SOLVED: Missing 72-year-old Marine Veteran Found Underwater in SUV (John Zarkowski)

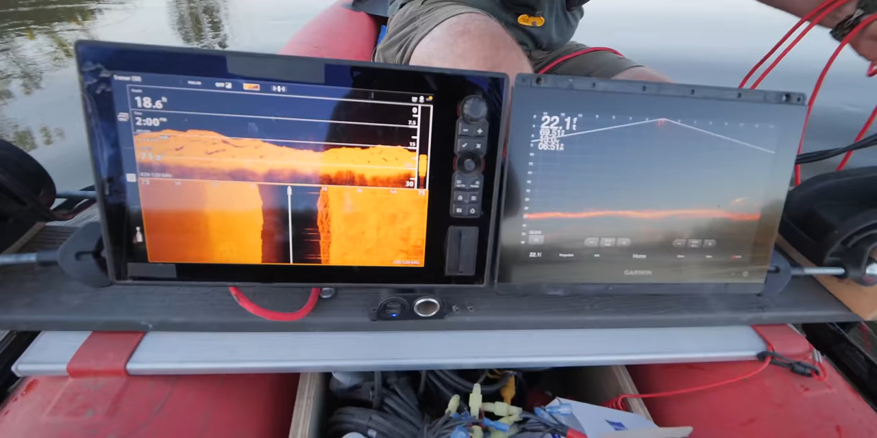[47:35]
Under us right now. Okay, that's good. And then you're only like 8 feet away from it, maybe 10 feet.
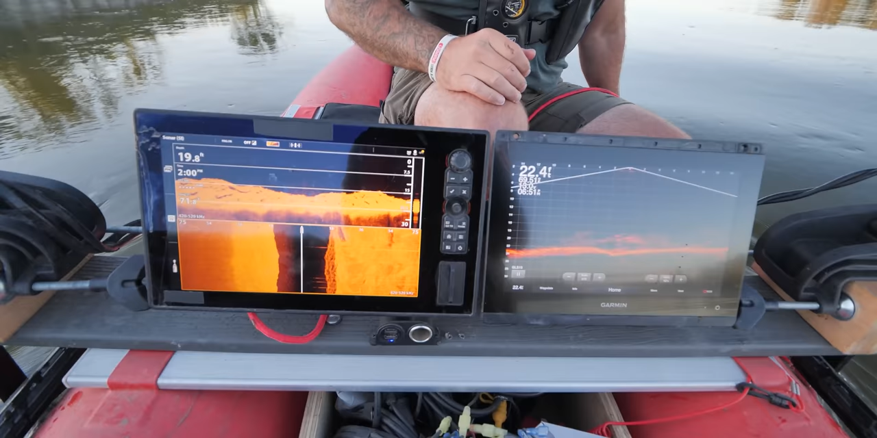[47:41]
So, and we're coming over it right now. So I mean, you should hook right into it. Are you on it? Maybe I'm on it. Yeah, I mean, you should be right on it.